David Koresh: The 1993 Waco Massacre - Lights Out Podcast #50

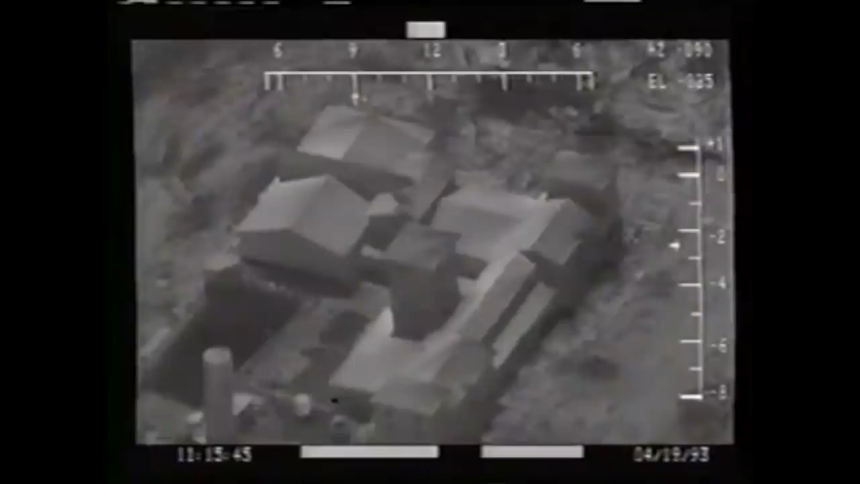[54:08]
and white flashes that could be gunfire and when the fbi had their own experts look at the footage
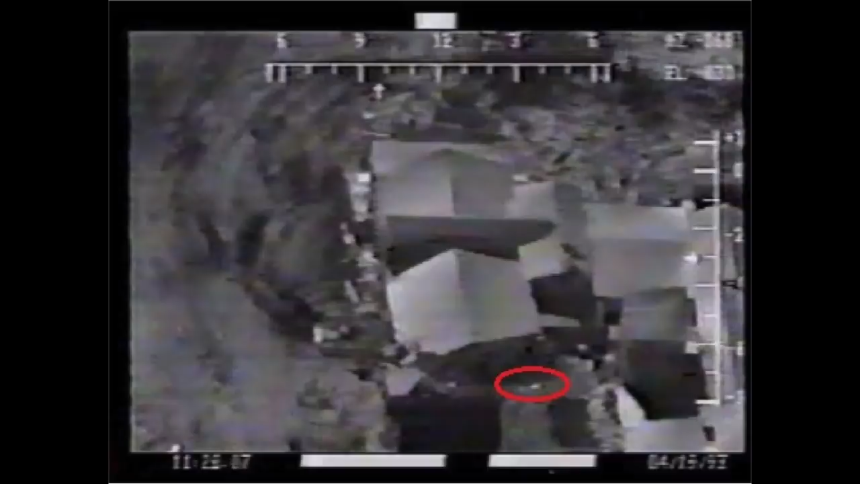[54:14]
they said the flashes aren't gunfire but reflections from the sun really yeah complete bullshit i don't know about that and